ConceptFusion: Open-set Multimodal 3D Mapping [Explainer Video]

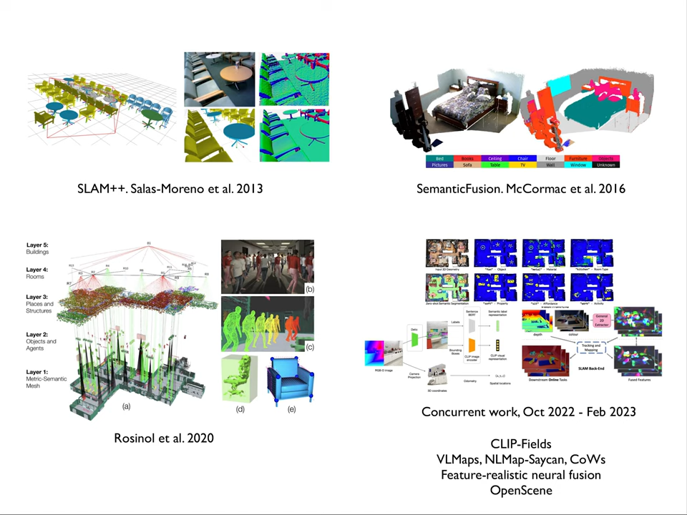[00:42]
Number one, they are closed set. This means they only incorporate semantics for a finite set of concepts which are predefined at training time. Number two, the encoded semantic information can only be queried through predefined class labels or in some more recent work via text.
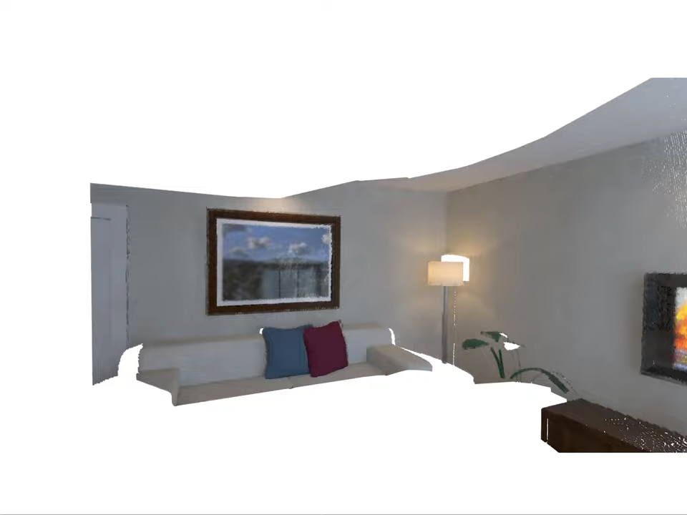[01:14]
we can query the map with open set text queries such as, somewhere comfy to sit.
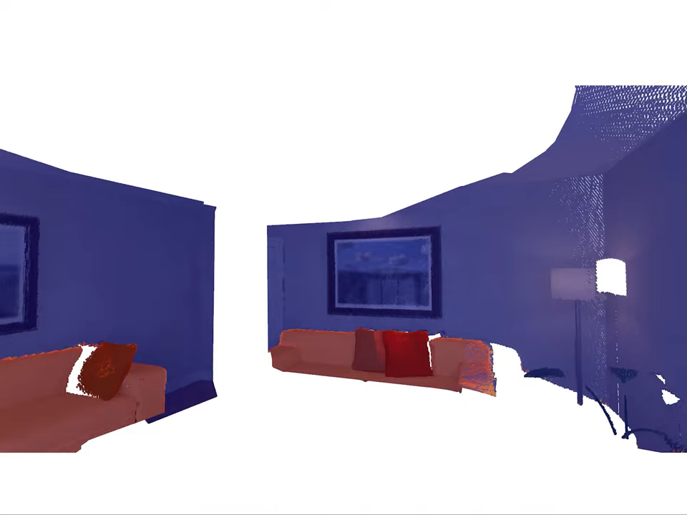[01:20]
This highlights both the sofa and the chairs in the room.
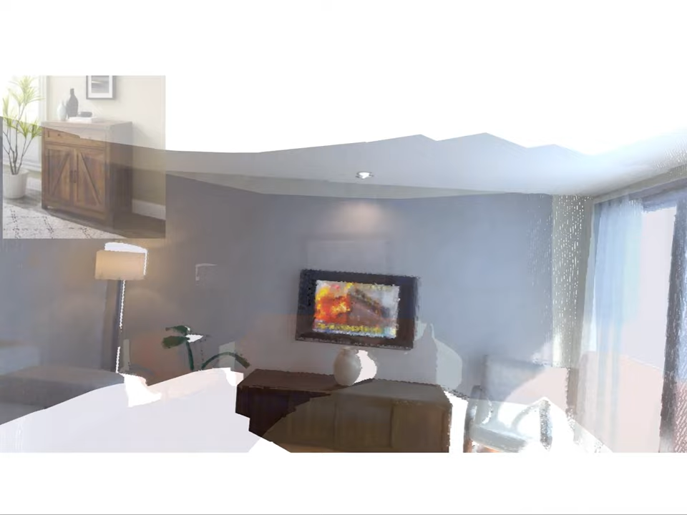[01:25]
Queries can be images. Here we use a picture of a cabinet to highlight the cabinet in the scene.
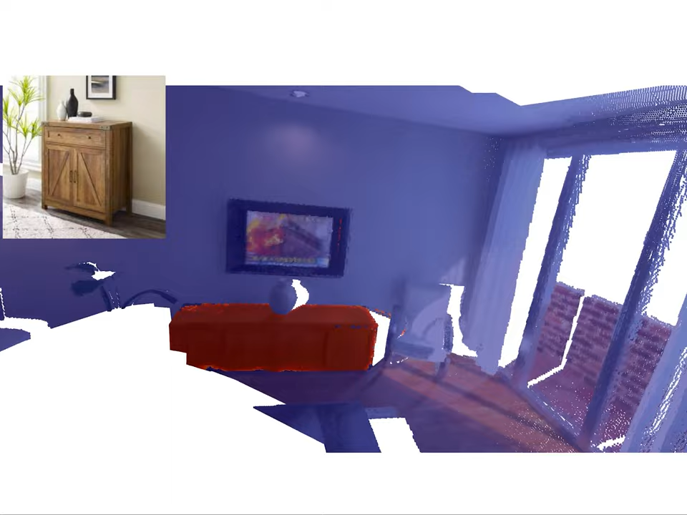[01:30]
Even audio can be used as a query. Here, the sound of knocking on the door highlights the door in the room.
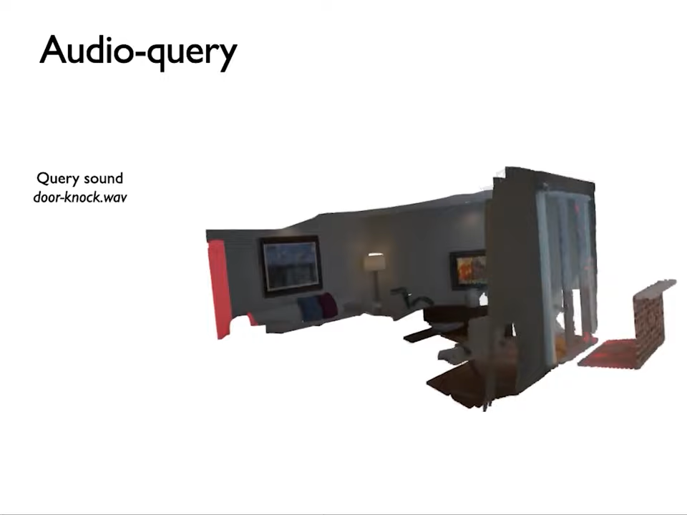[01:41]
And of course, we can also click on points within the reconstruction to find other points similar to it.
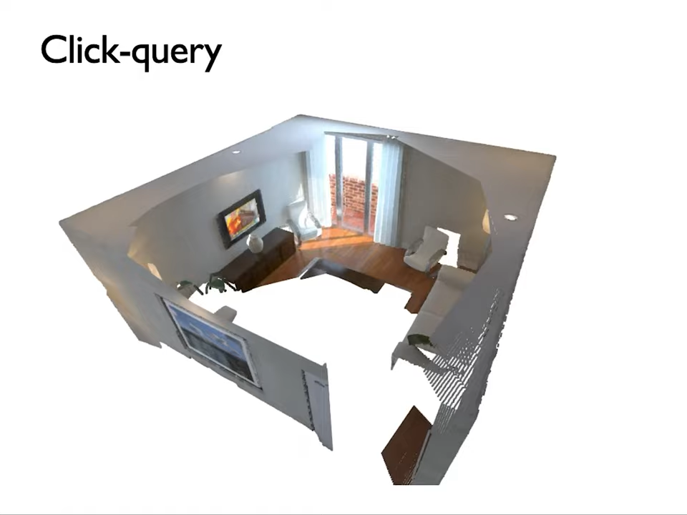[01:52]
Here, we click on the cabinet and as you can see, the points with the highest similarity are colored red
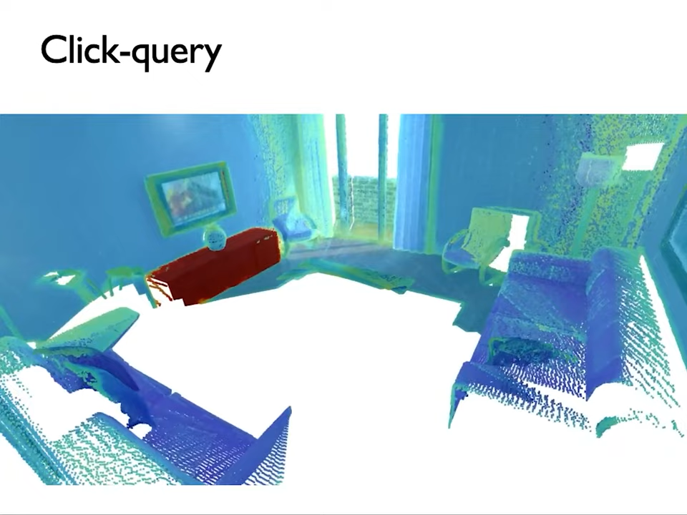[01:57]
and the points with the lowest similarity are colored blue.
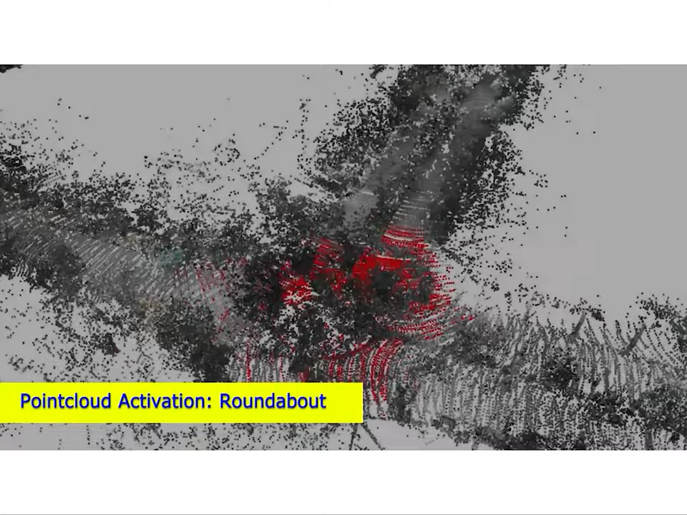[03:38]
In this example here, the car uses our map to locate,
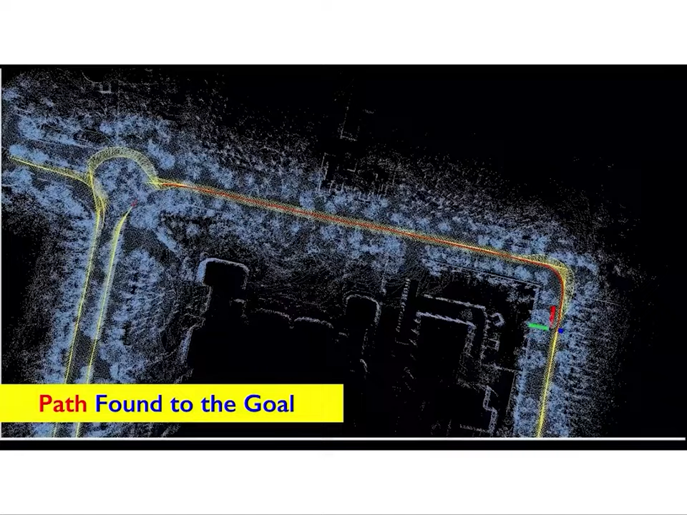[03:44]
plan a path for, and finally, autonomously drive to a nearby roundabout.